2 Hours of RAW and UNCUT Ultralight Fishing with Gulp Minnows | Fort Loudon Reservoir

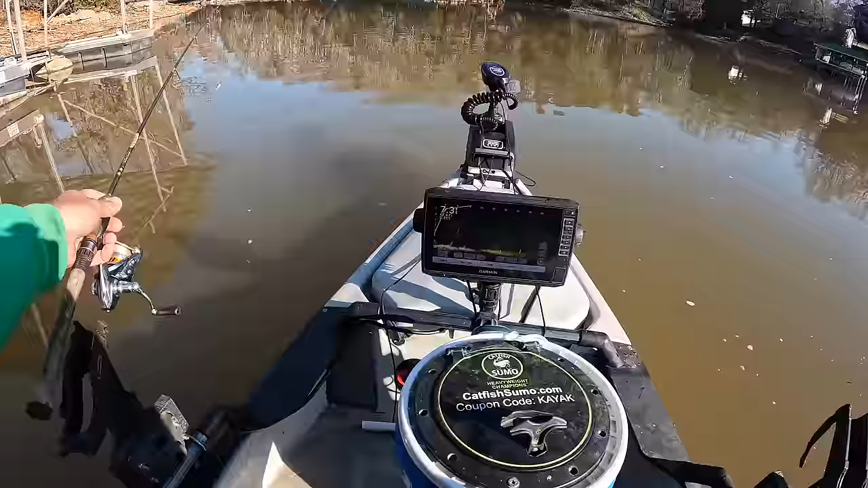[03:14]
I don't know. Let me get over here and get this thing turned in such a way that we... Oh, yeah, look at this, y'all. Look at this. Hopefully the glare ain't too bad. All that right yonder there, that's fish. They're up under this dock.
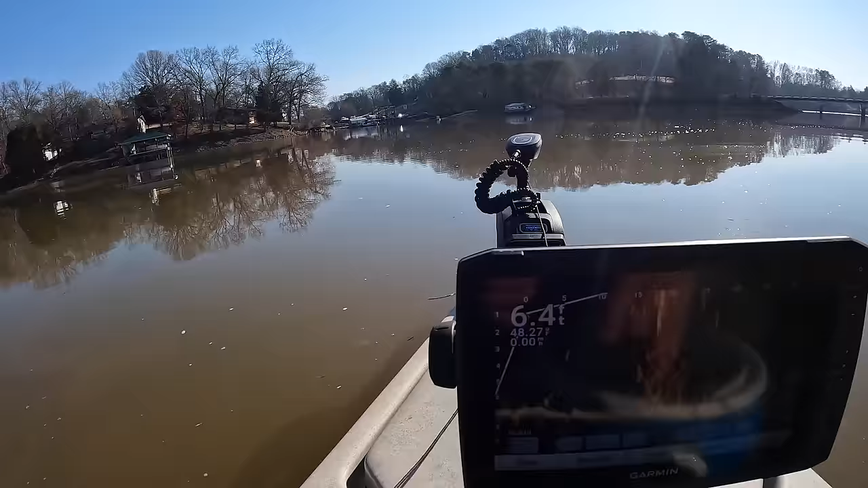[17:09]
You look over here at the screen, we're 6 feet deep. All that right there is fish.
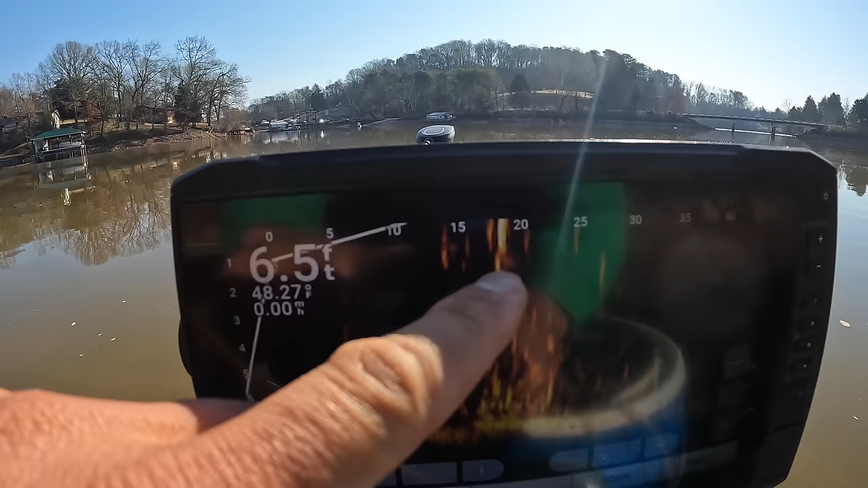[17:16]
On screen: depth 6.5 ft
That's either that or that is the beginning of that dock, and then all them fish, so they're kind of, the bulk of the school is more up under there.
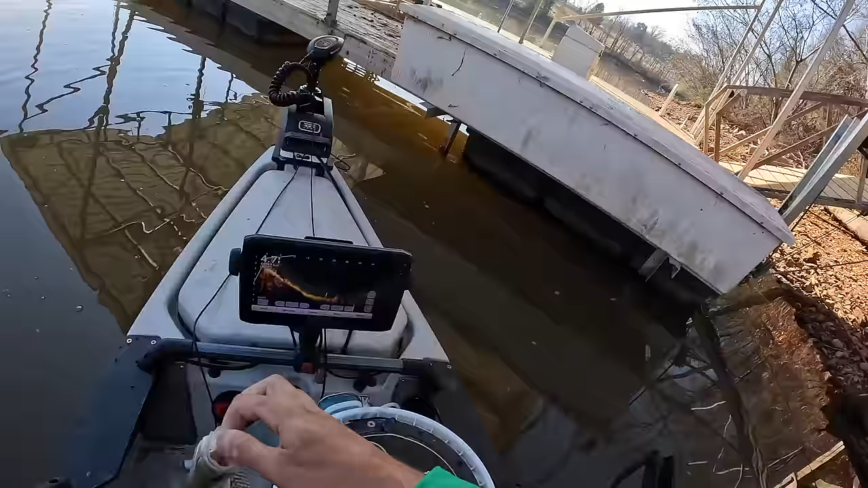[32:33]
But I think those right there, I think those might be fish that are sitting on bottom.
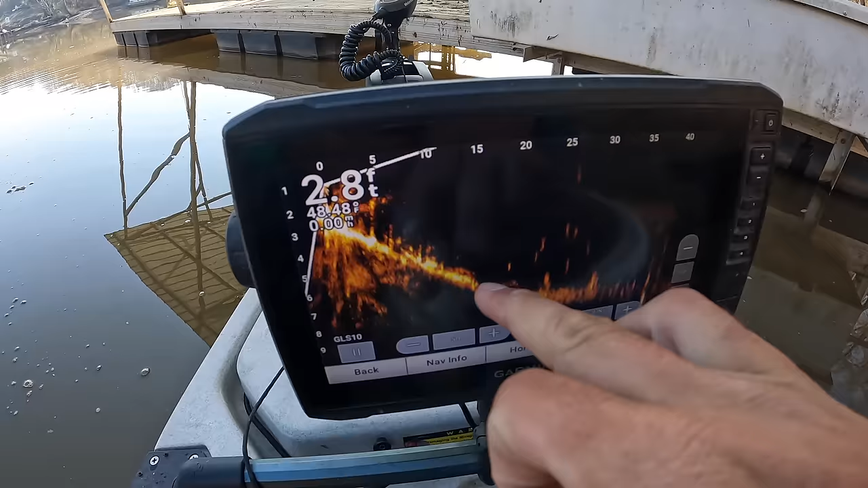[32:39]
On screen: depth 2.8 ft
These are up under the dock there, but that right there, we shouldn't measure this. He ain't going, I can tell you right now, he ain't nowhere near close.
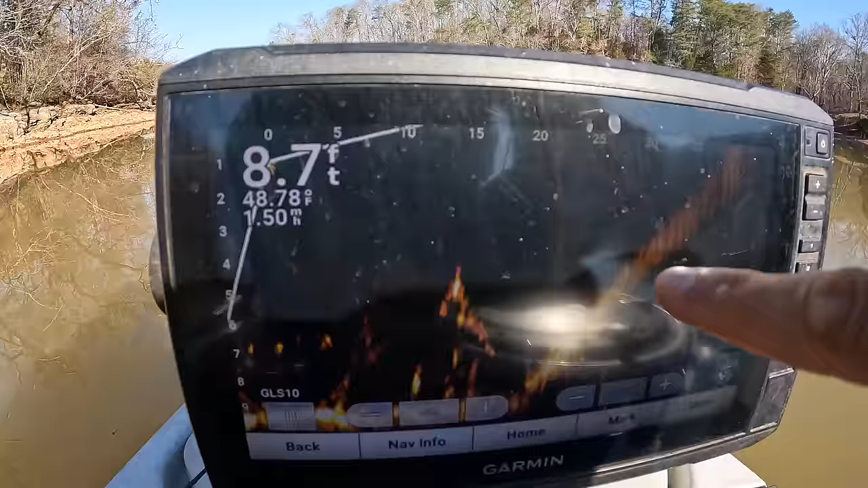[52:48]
On screen: depth 8.7 ft, water 48.78°F
Them fish we were seeing there is just more of that shad. And we'll move along here and see if we see any fish. Get us a little far away from the bank. We're about to run aground there, y'all. That's what we're about to do. I need y'all to steer this thing. Yeah, there was a couple fish. Fish will move in and out of the screen quickly because this beam is so narrow.
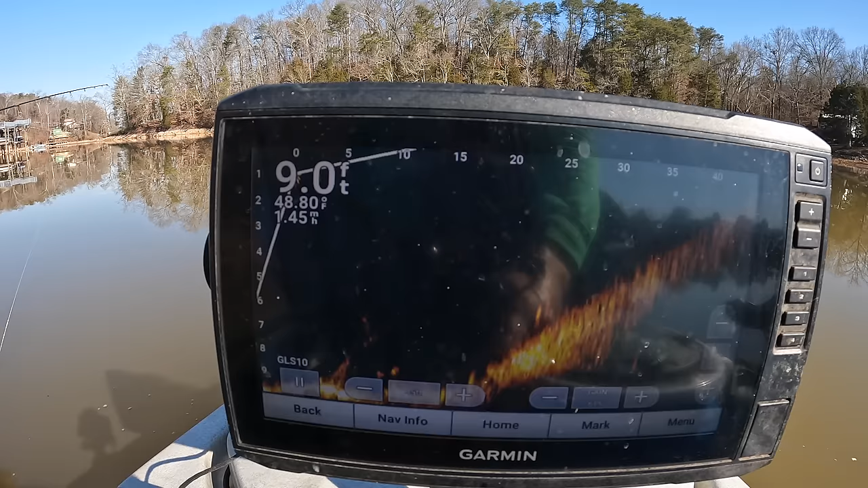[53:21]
On screen: depth 9.0 ft, water 48.80°F
We'll keep an eye on it as we make our way down through here. We're going to go down here and fish this other dock. I'm inclined to believe this dock will have something on it since the other one did.
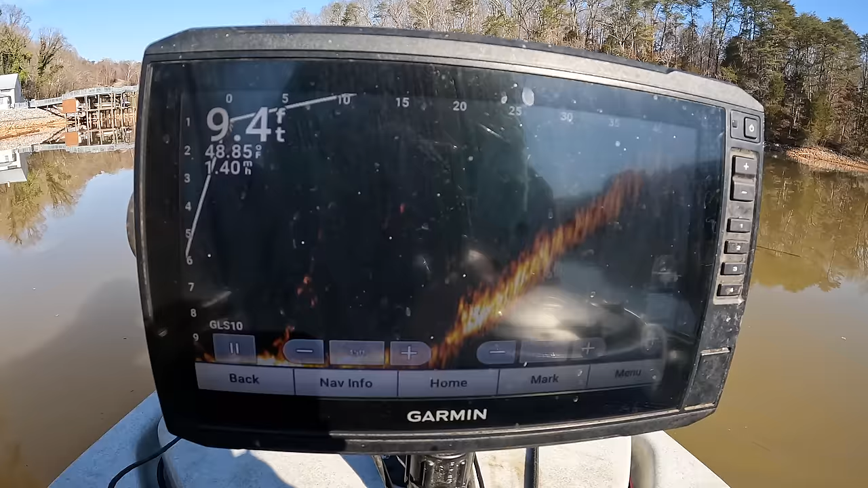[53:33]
On screen: depth 9.4 ft
And it's going to be out, hopefully, a little deeper water, maybe. It'll definitely be easier to cast to.
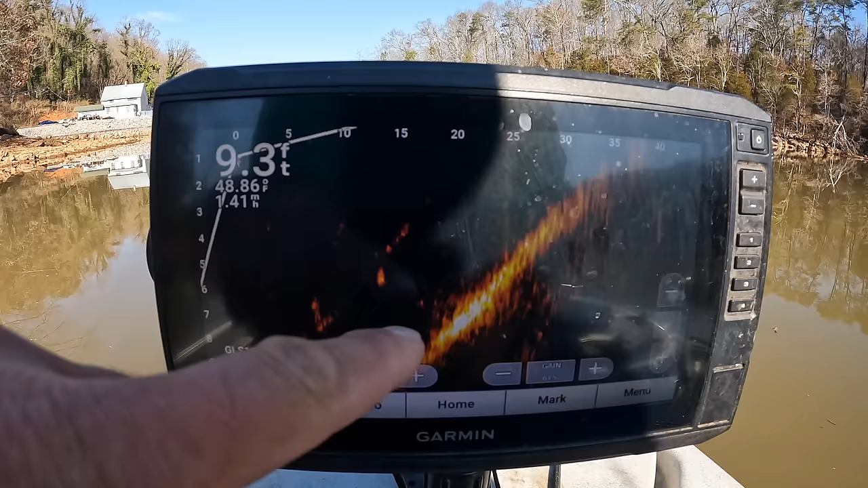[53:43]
On screen: depth 9.3 ft, speed 1.41 mph
There was a little something. I don't know what that was, but only that one or two of them there. But this is something I'll do with the live scope sometimes, is just use it like a live side scan. And as I move along, if a piece of brush, for instance,
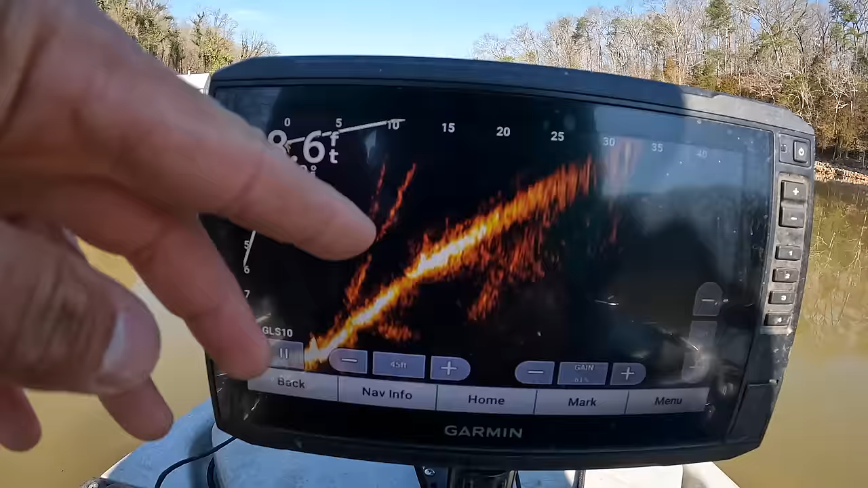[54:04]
popped up real quick, had fish all over it, well, then I'd circle around and go back to it real quick. So far, I ain't really seeing much through here. I wonder if these fish that are in here ain't more relating to an object. You know, they're tight to something. Yeah, this whole area.
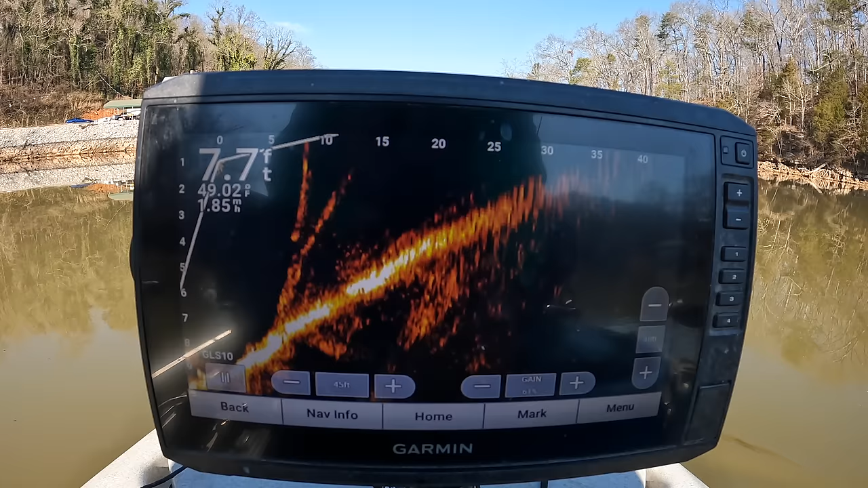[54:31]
On screen: depth 7.7 ft, water 49.02°F
Yeah, it's pretty much. This right here is called a ghost tree. It's just interference. I'm running my settings kind of hot on here.
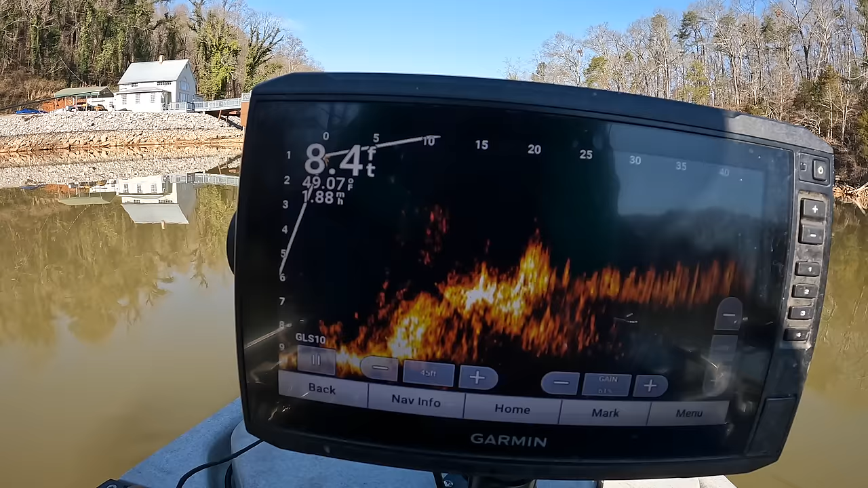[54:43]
On screen: depth 8.4 ft, water 49.07°F
And so we're going to have a little more of that. my settings.
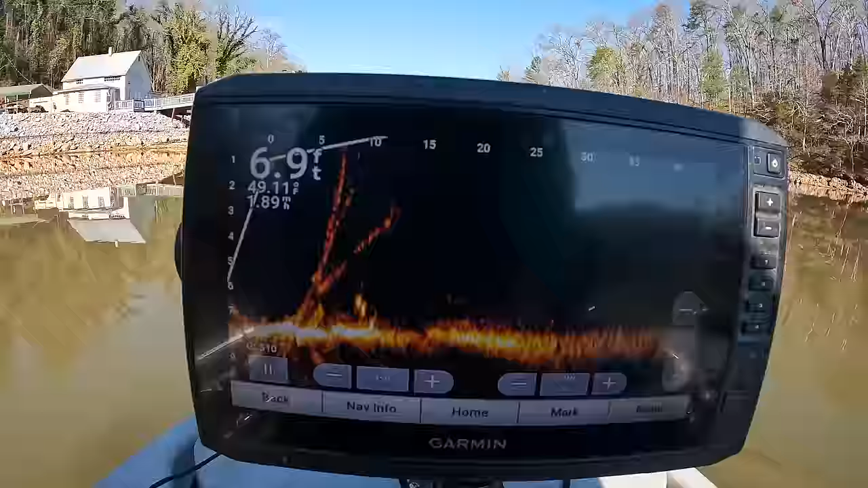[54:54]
On screen: depth 6.9 ft
I don't know if I've covered that since I changed around some stuff. That may have been shad right there.
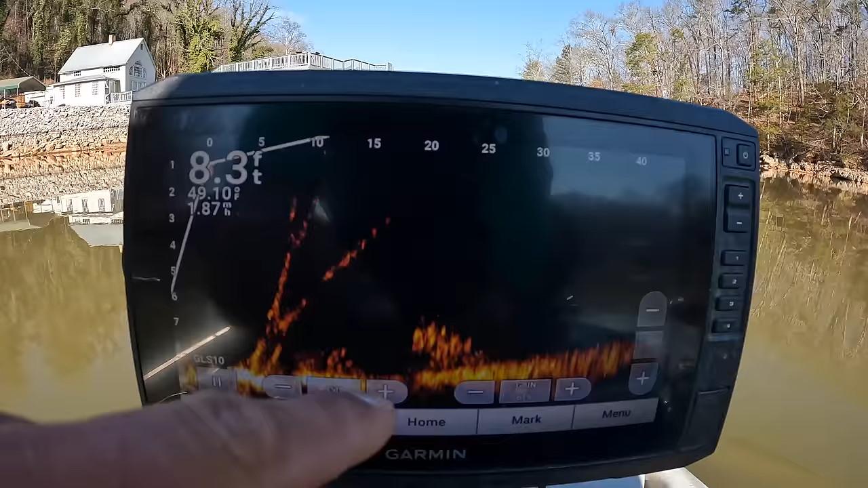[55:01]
On screen: depth 8.3 ft
I think that's shad. We'll slow down when we get up here to this dock and take a better look.
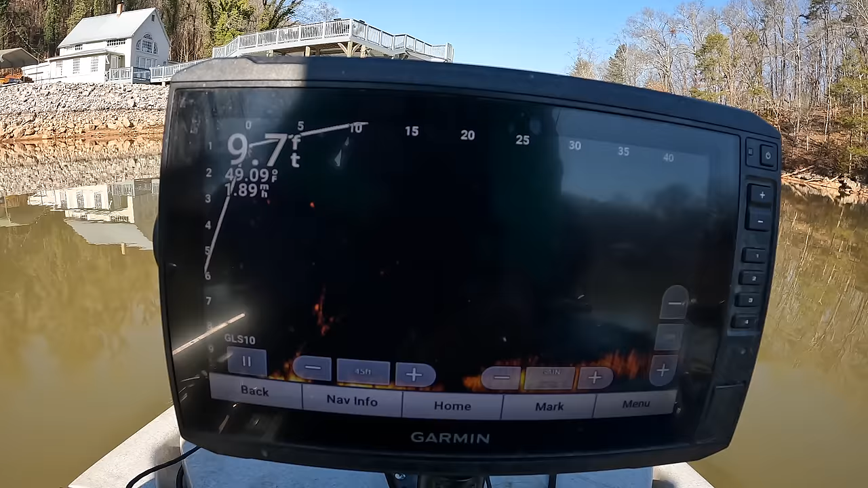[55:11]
On screen: water 49.09°F
I'll cover my settings though in a minute for any of you since it's got live scope. There's some changes I've made to it that's helped me a lot.
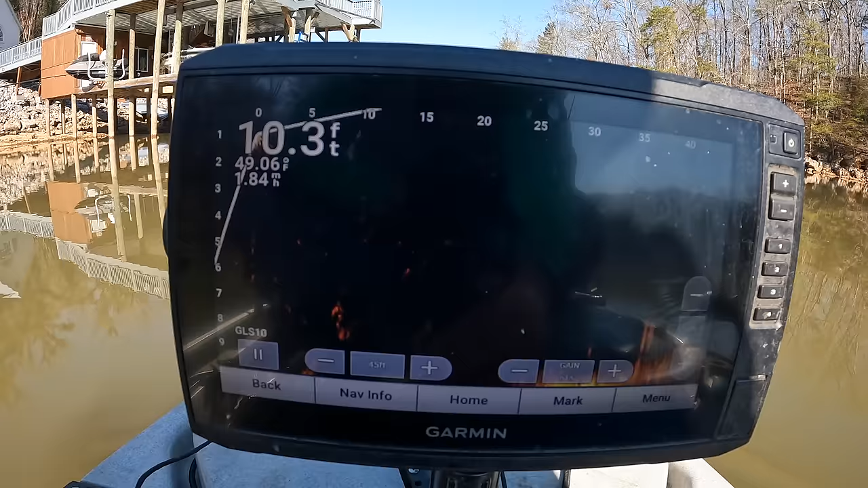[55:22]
On screen: depth 10.3 ft
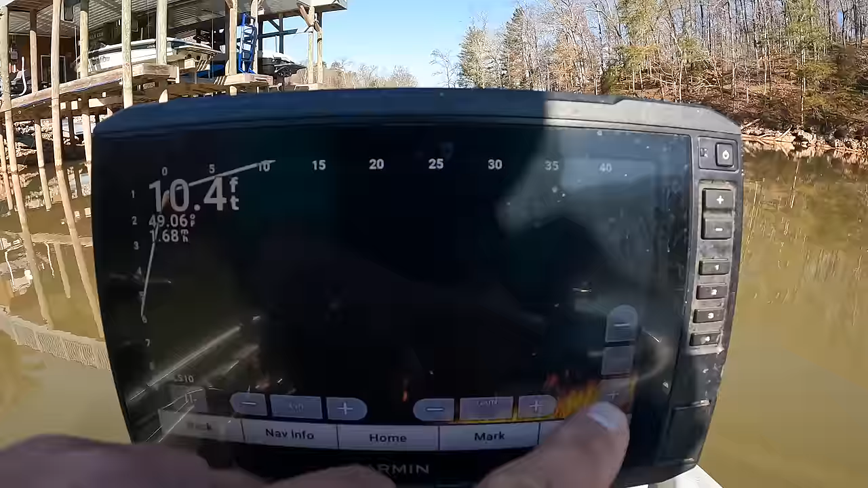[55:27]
On screen: depth 10.4 ft
Yeah, let's lower our depth down to 15. And we'll just see if we can't. I'm gonna put y'all back in the chest here so I can spin this thing around and look up under here.